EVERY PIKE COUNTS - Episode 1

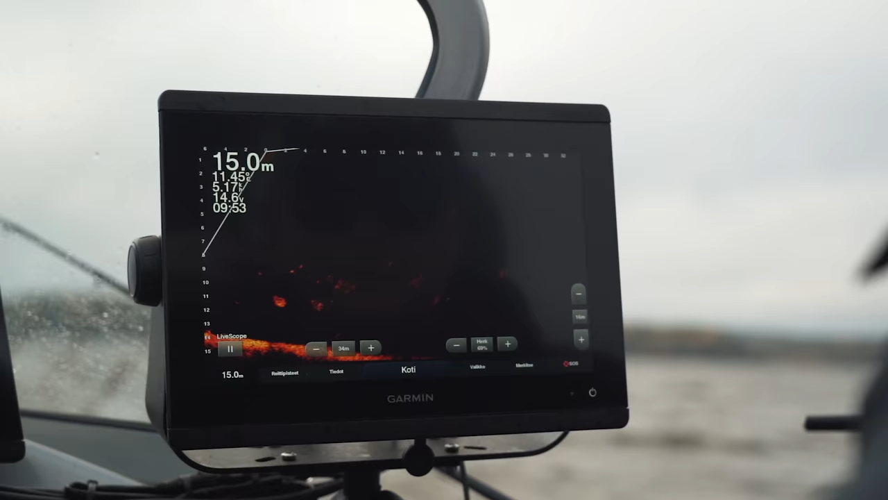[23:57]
On screen: depth 15.0 m
vähän Meillä on perspektiivän näkymä tuossa vasemmassa ruudussa,
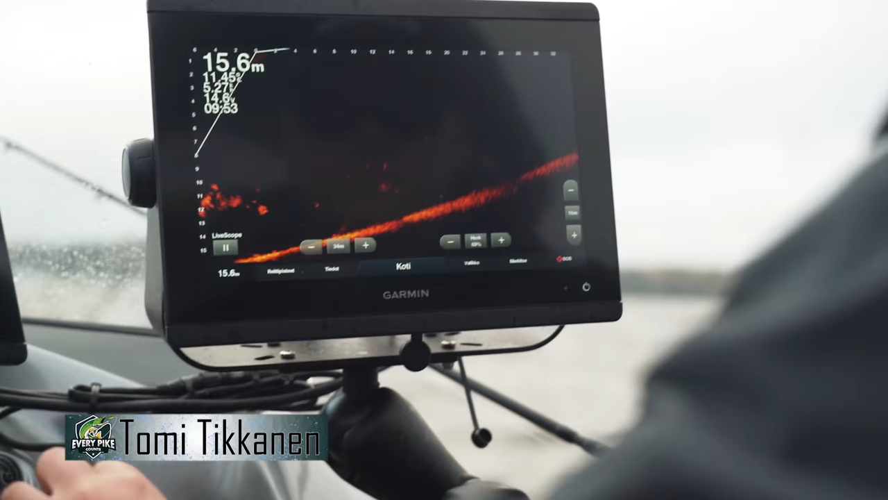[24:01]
On screen: depth 15.6 m
vasemmassa alakulmassa Se on live-anturi käännetty perspektiivimoodiin tuolla keulakoneessa
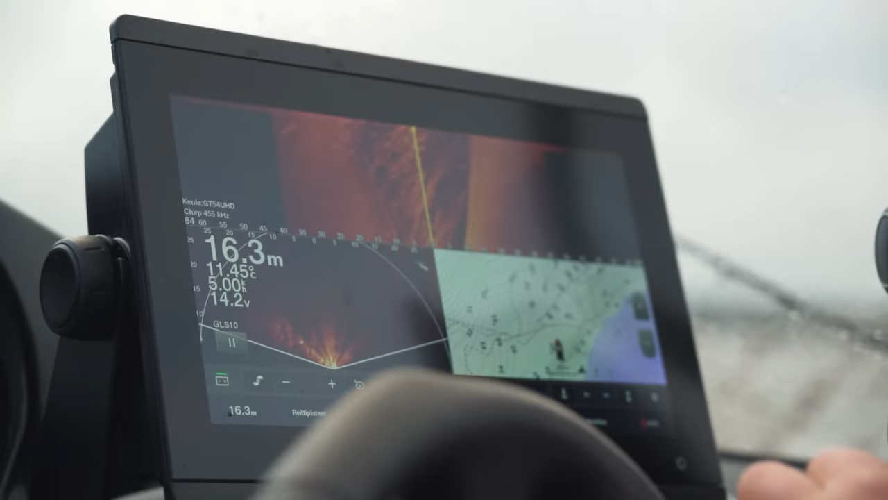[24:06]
On screen: depth 16.3 m, water 11.45°C
Sitten meillä on viisto,
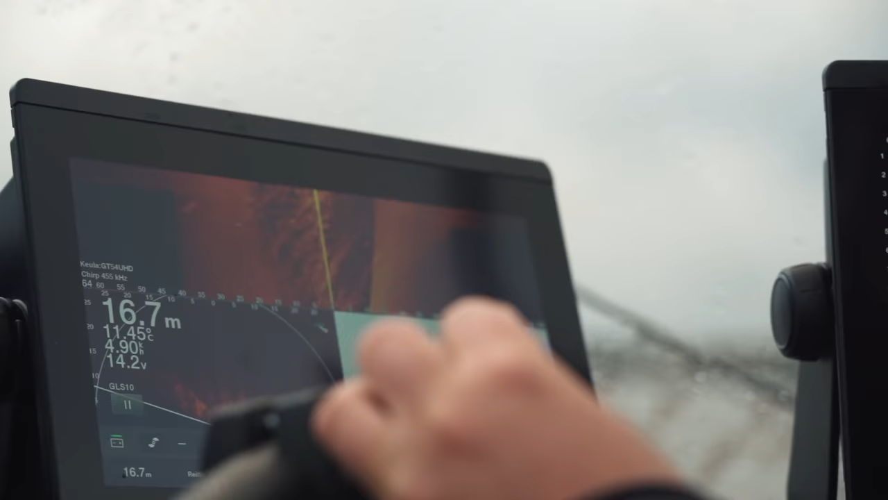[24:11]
On screen: depth 16.7 m
mikä tulee tuolta keulakoneesta Siinä on integroitu GT 5.4 anturi Ja sitten Jani pyörittelee
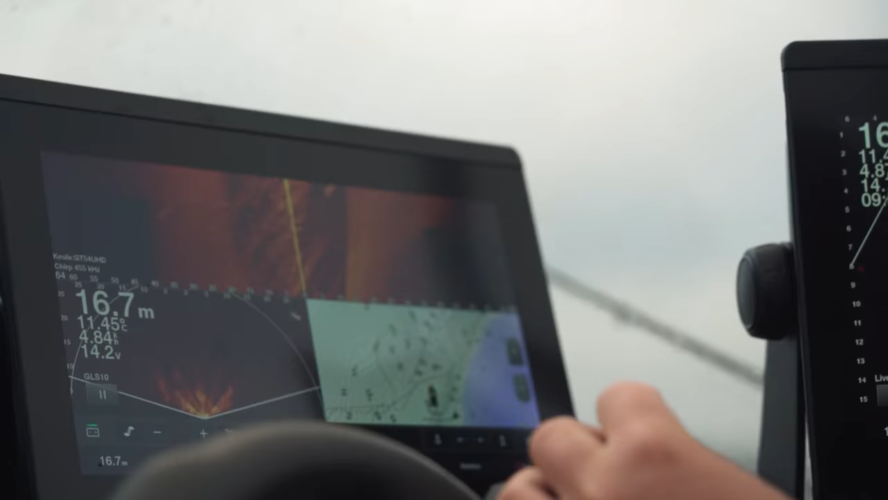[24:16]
On screen: depth 16.7 m
tossa notkeella ranteella tuota liven 360 anturia
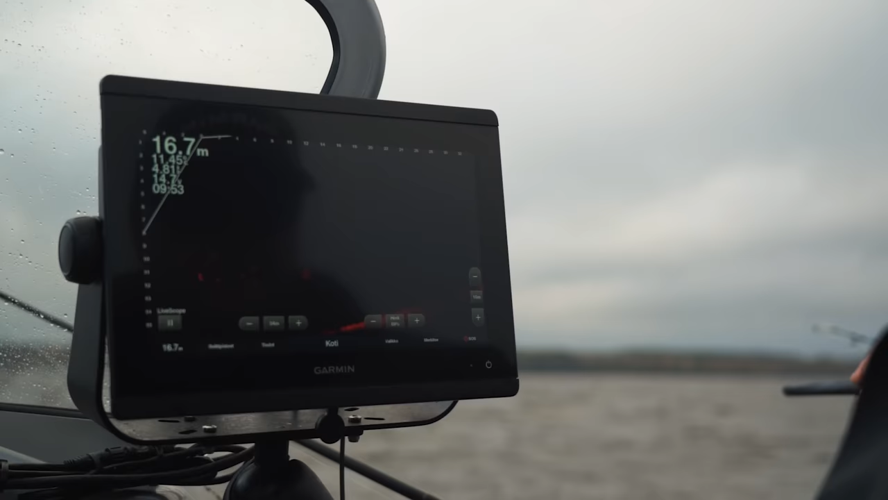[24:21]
On screen: depth 16.7 m
Että mitä pystyy pyörittämään etetään noita välivesikaloja 30 metriä,
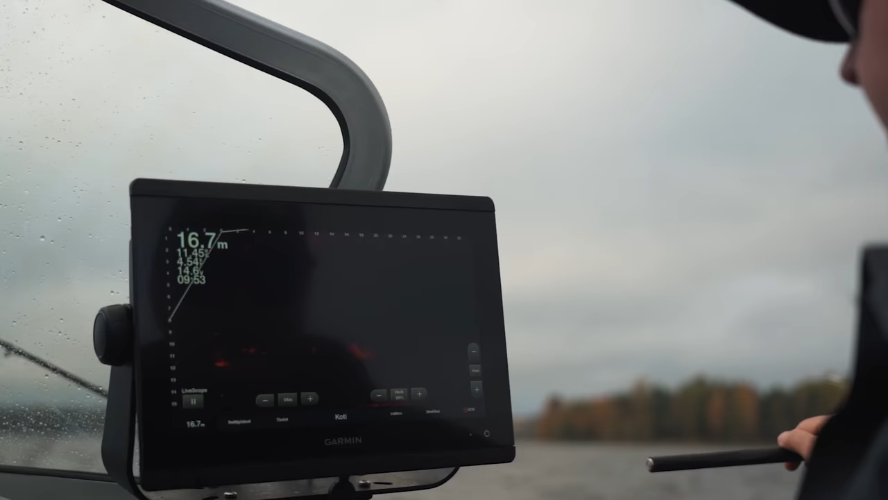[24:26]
On screen: depth 16.7 m
eikö se 30 metriä 34 metriä eteenpäin näyttää tota
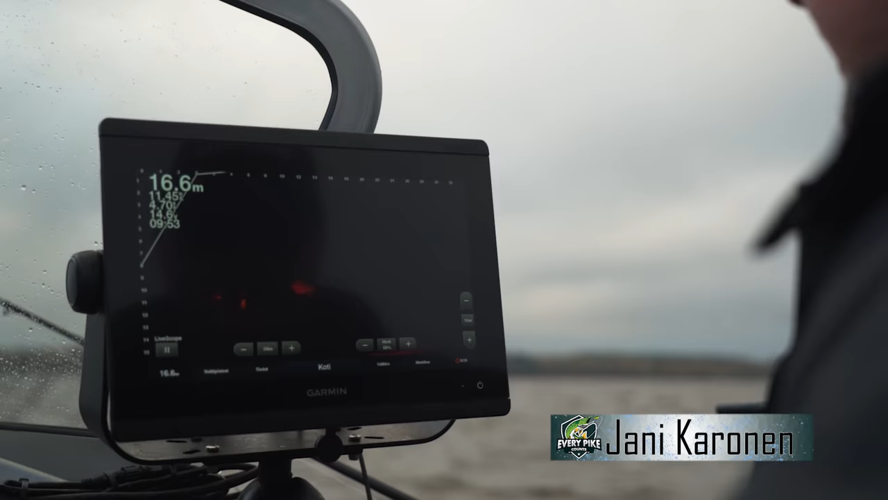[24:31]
On screen: depth 16.6 m
Hyvin näyttää isommatkin ja pienemmätkin kalat tuolta kauempaa
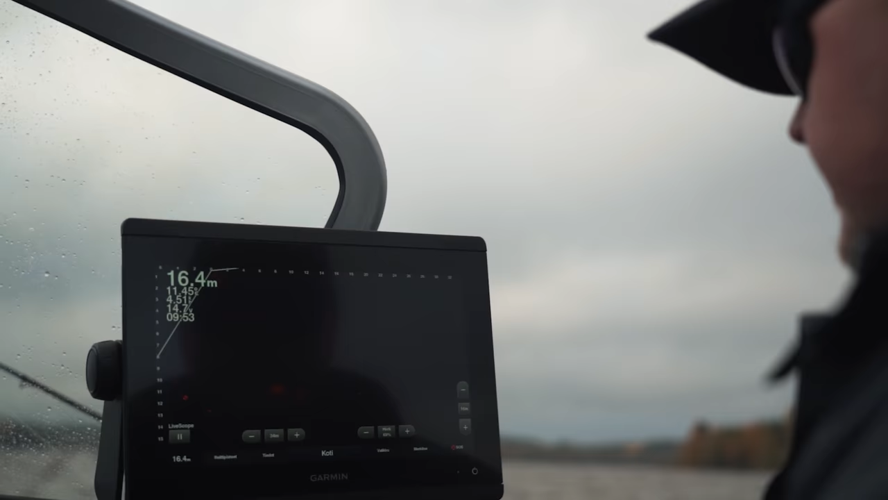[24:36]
On screen: depth 16.4 m
Jopa 40 metristä on saanut toimimaan tavallaan hyvin Mutta tosen verran kelii tosiaan tässä
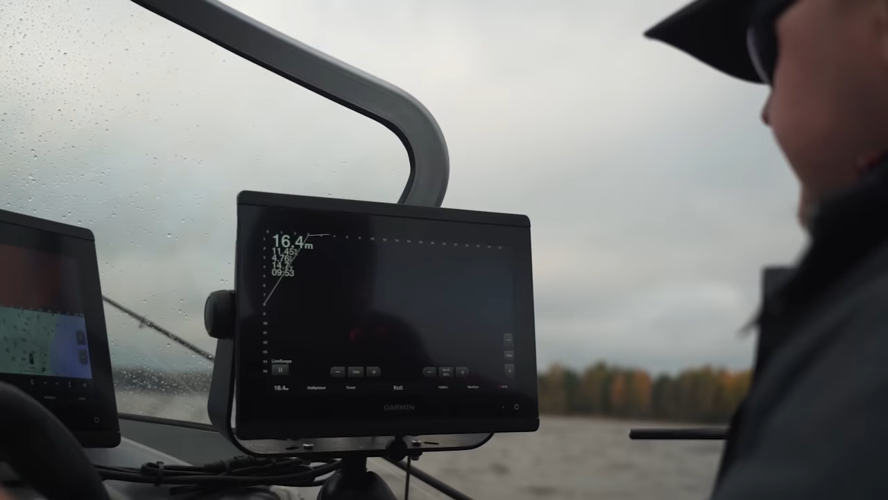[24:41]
On screen: depth 16.4 m
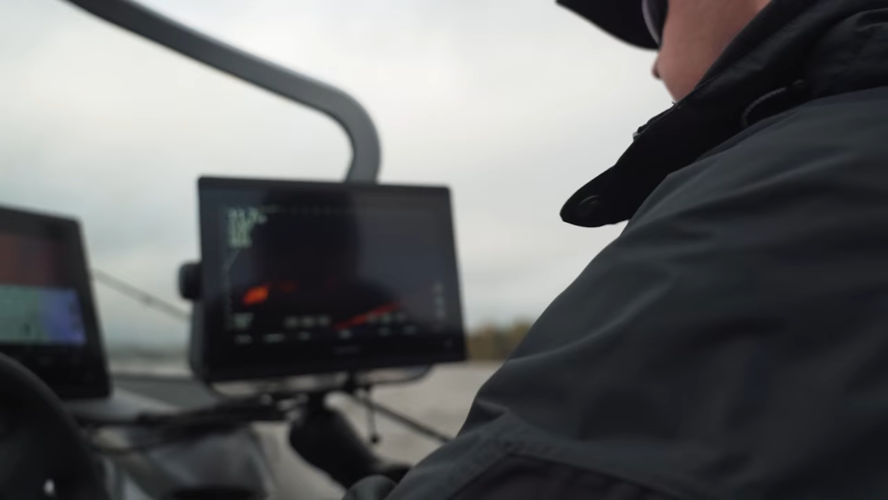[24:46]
Ei lähetä niin pitkällä 40 metrin päässä olevia kaloja jahtaa Että tää tuuli tosiaan vaatopäätä lyö Ja
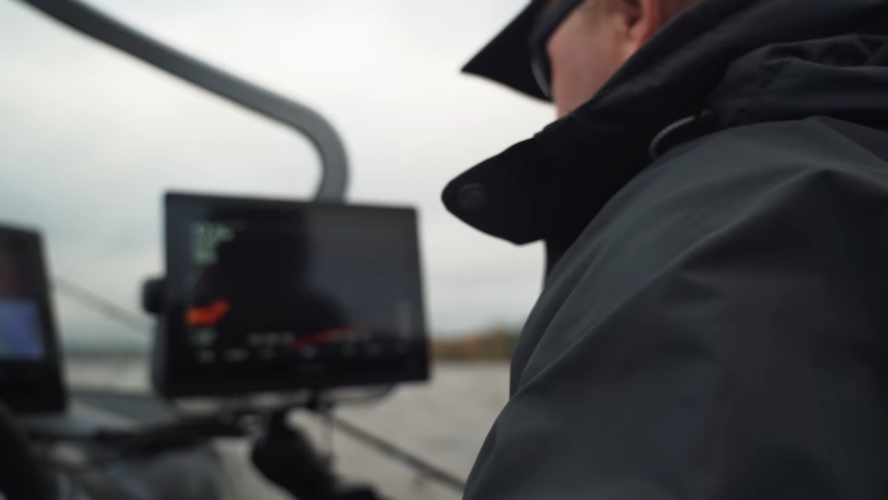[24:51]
se on paremmin ne saa pidettyä tossa ja etittyä Kun se löytyy pikkasen lähempää Mennään täällä 34 metrin taktiikalla nyt